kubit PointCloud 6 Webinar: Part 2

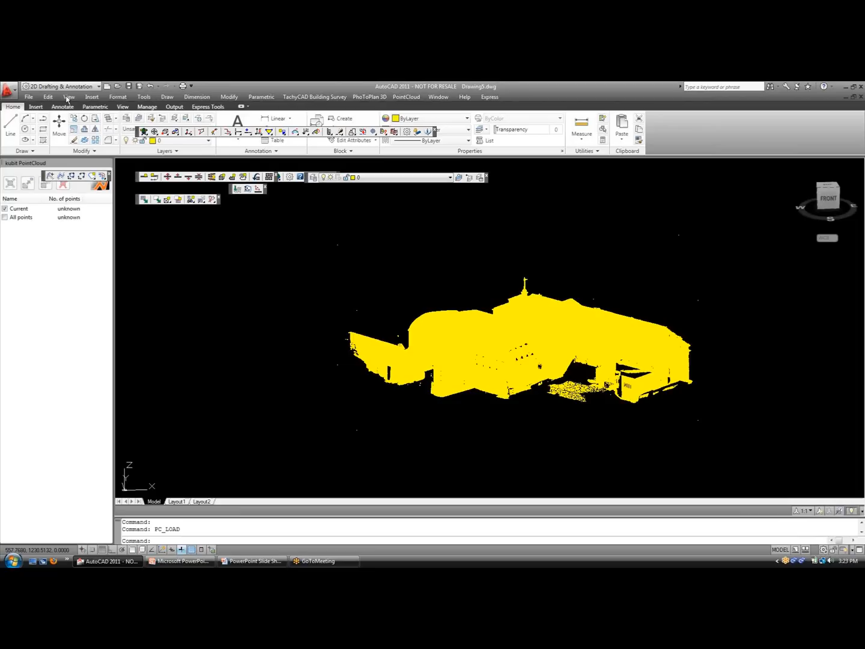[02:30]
And let me put it in wireframe. Okay. And the other thing you notice just off to the left here is what our new section manager. Now, on a palette form. We've had requests in the past to turn our old section manager into a palette. So, you don't have to turn it on and off in order to access it.
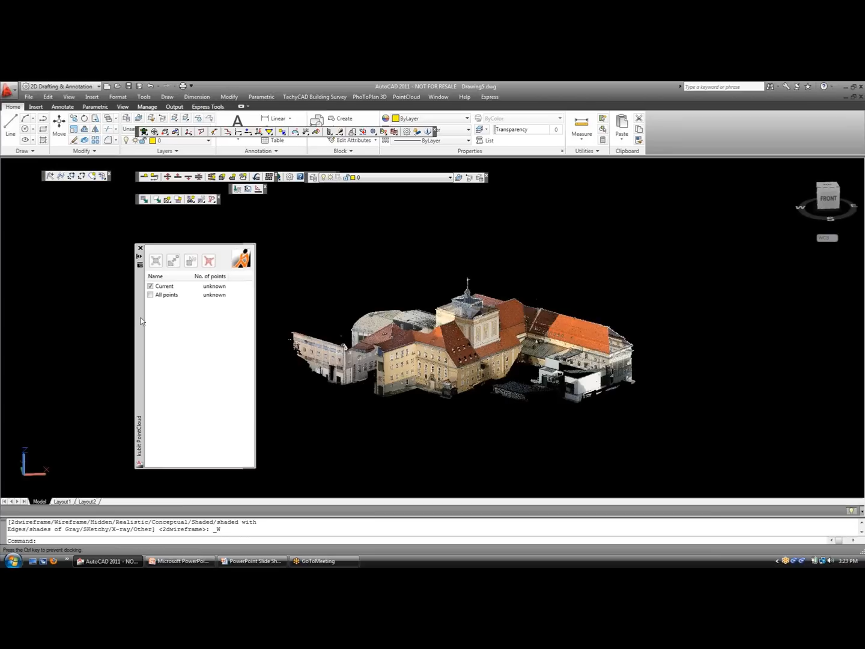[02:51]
Now, you can access all your sections and slices right here. And I'm going to put it off to the side again. Okay. So, we were talking about essential features. And one of those is simple slicing. So, just like in classic Qubit point cloud, now working with the PCG, if I want to take a slice through this building, I'm going to take a slice on the XY plane. And I'm going to choose two points to do so. One here and then maybe another here.
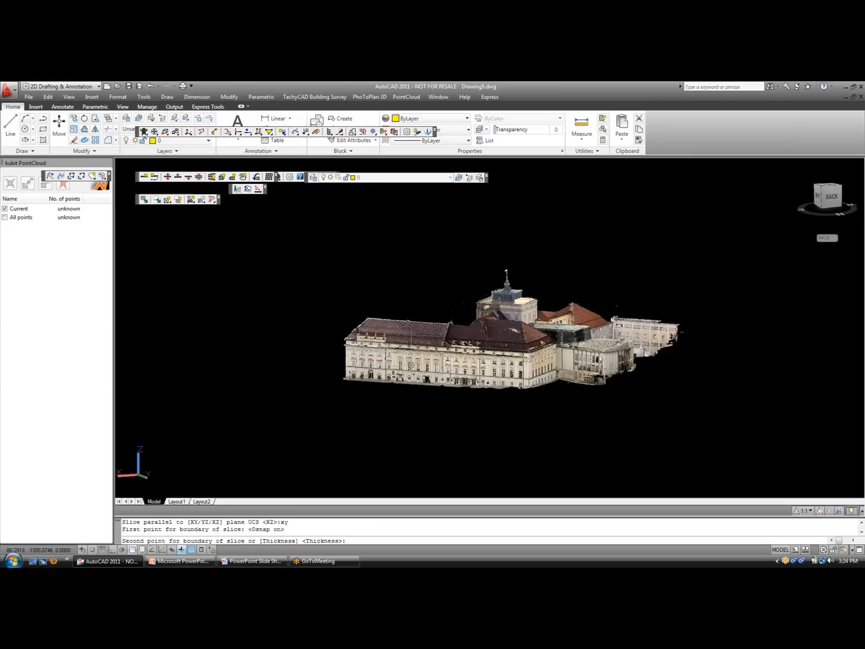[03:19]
And you can see the section through. And as I rotate to the top, you see the floor plan.
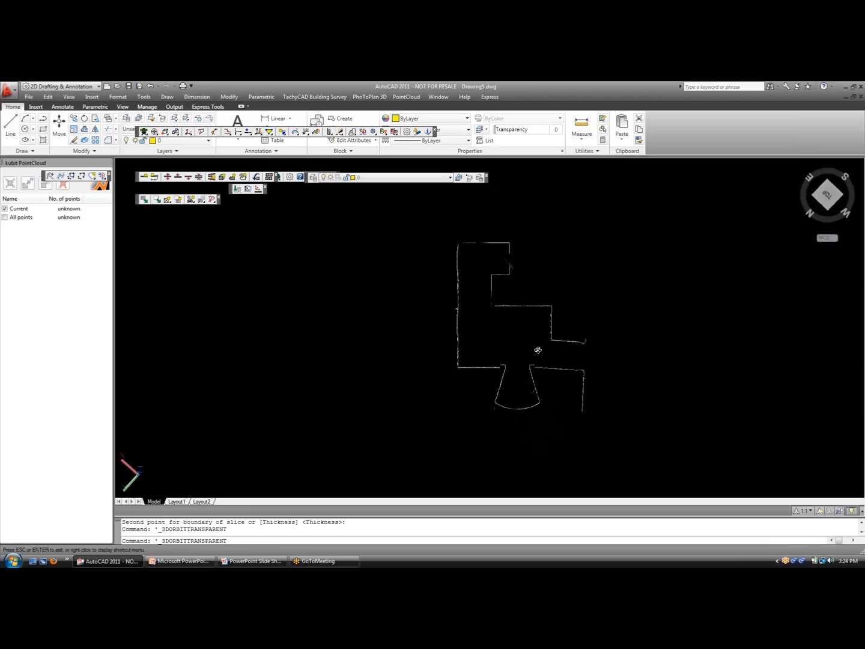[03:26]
Now, I can name this section as well if I want to come back to it later.
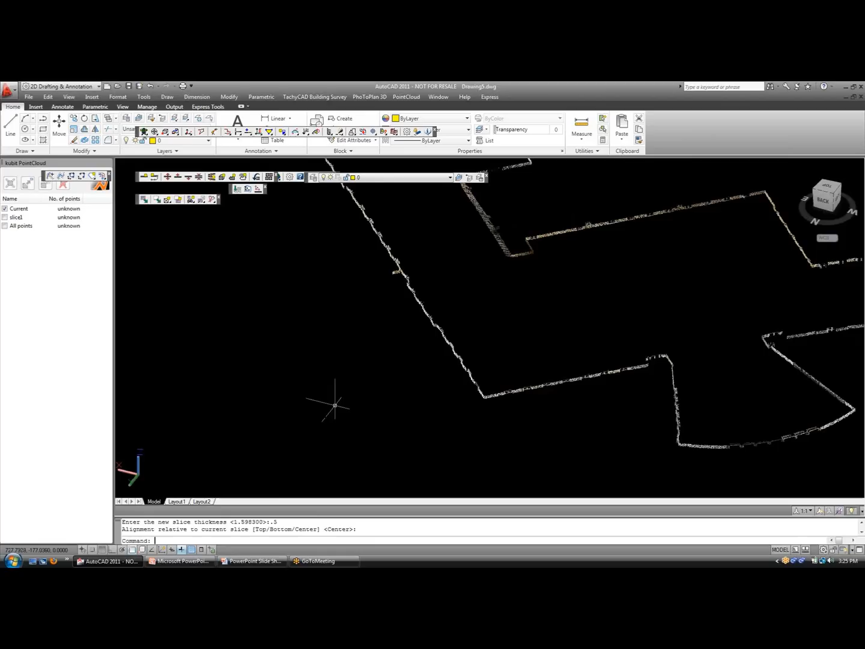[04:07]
And you can see the slice gets thinner. Pretty nice. So if I want to turn on all points again, I can do that as well.
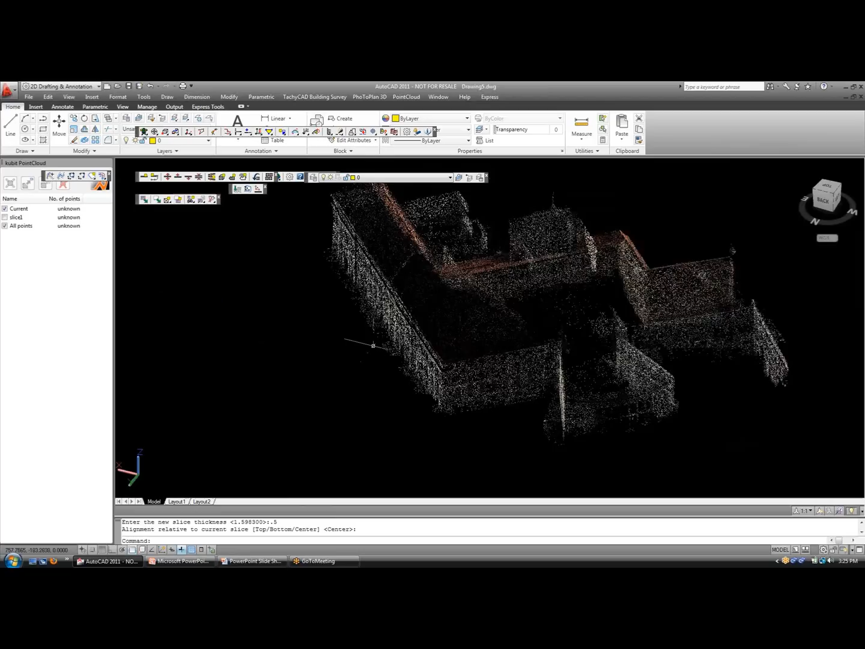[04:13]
No problem. This is a nice cloud.
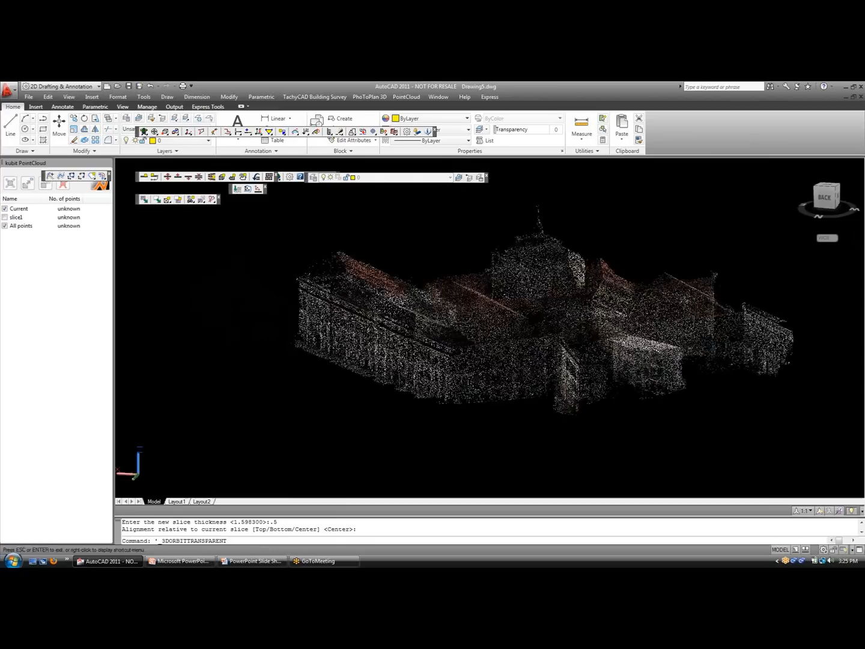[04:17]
Okay. Now, if I'm finished working with slice one, I can simply delete this section. Move this toolbar for you.
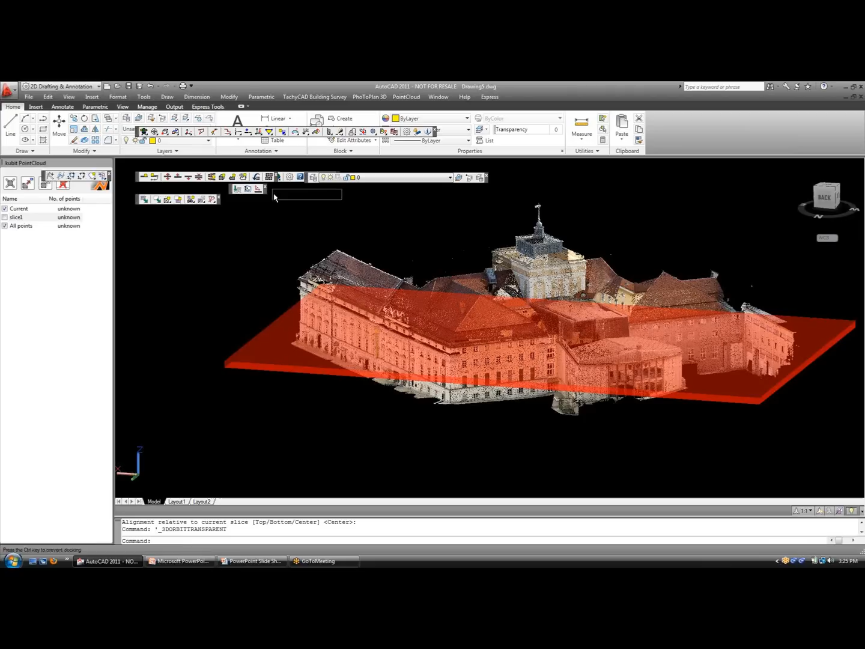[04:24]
Delete. Now, we're working with all points.
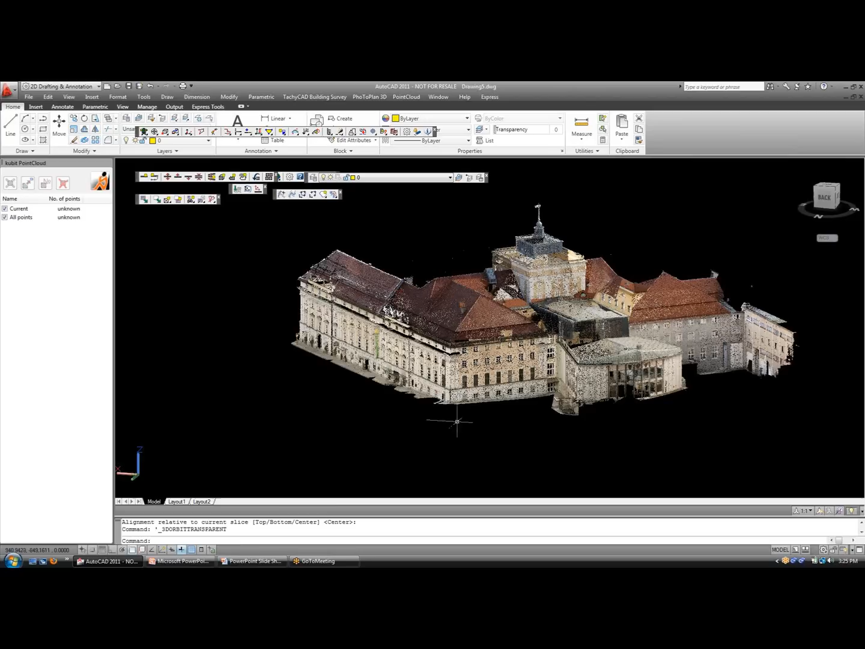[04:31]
In addition to single slicing, we can also multi-slice. And in this case, I want to define multiple slices along the UCS. You can also slice along a curve. So if you're working with, let's say, a street or tunnel, you could define a path for the multi-slice. And, again, let's slice along the XY. This example is in meters, so I'm going to slice every two meters. And create a station list.
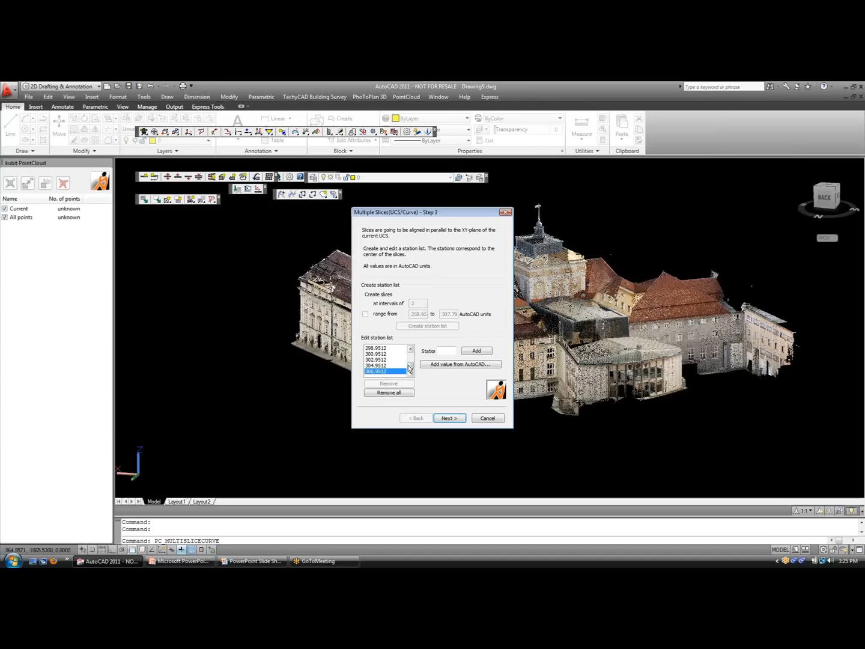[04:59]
So every two meters, it's going to give me a slice. And let's make our slice thickness at 0.1. And finish. Now you see multiple slices, each one two meters from the next. A great way to analyze the cloud and work from section to section can also help you with your modeling.
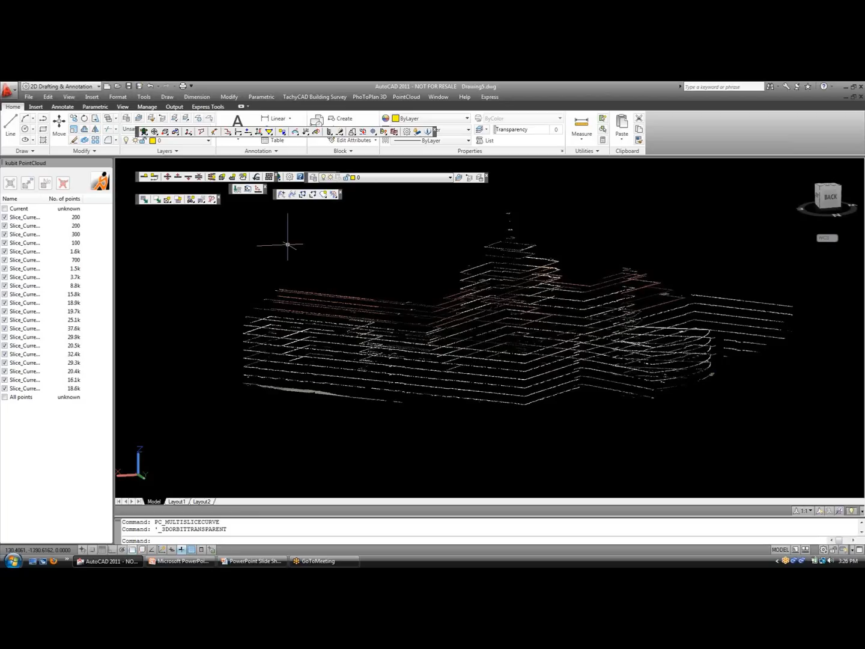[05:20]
You'll also notice each one of these slices is accessible in your section manager.
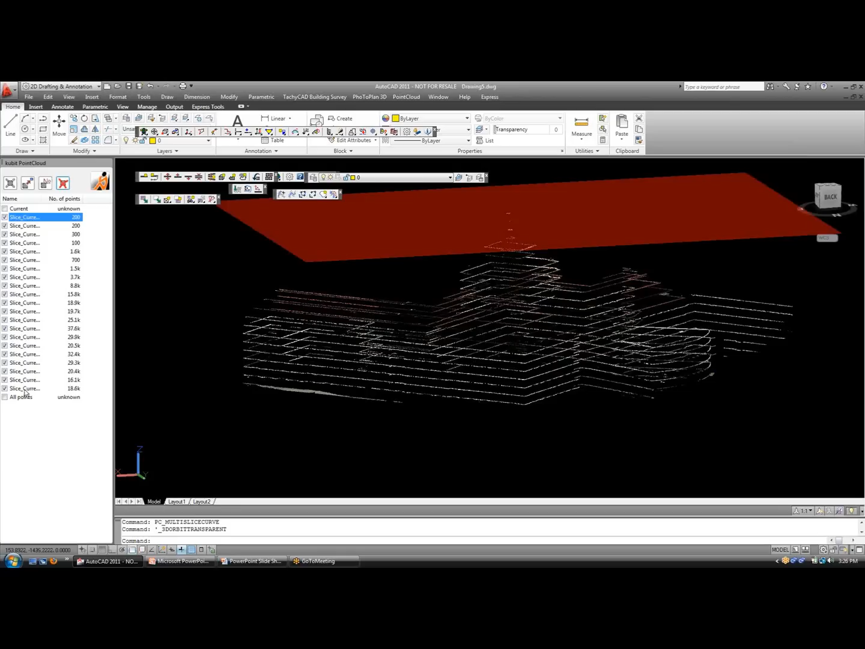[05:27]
I can highlight all of them. Let's say I want to turn them off and work with one section at a time. I can also do something such as create a UCS directly from the slice on the screen.
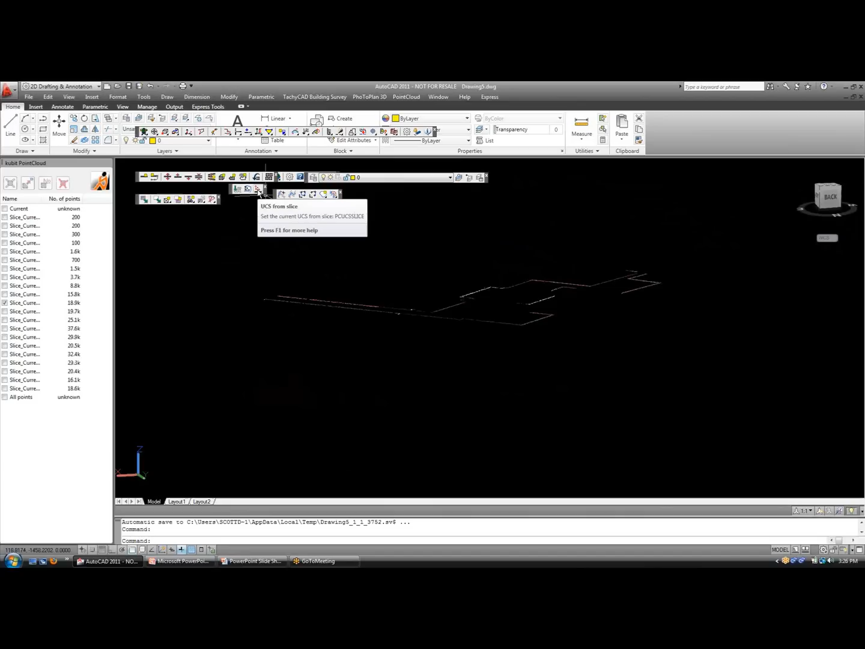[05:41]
So if I would like to change my UCS in relation to the slice, simply click UCS from slice and go into my new plan view.
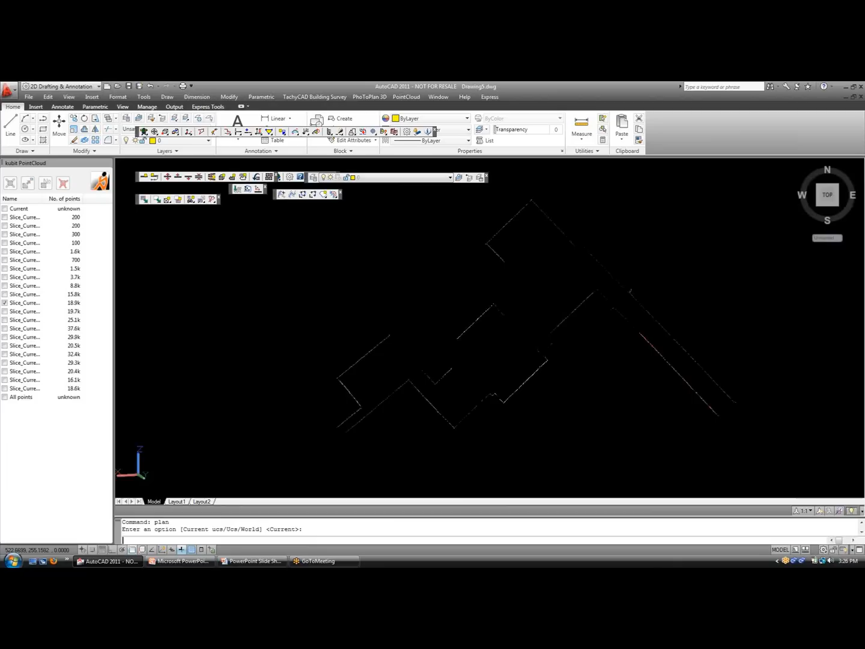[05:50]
Now I'm looking directly from the top in the new section.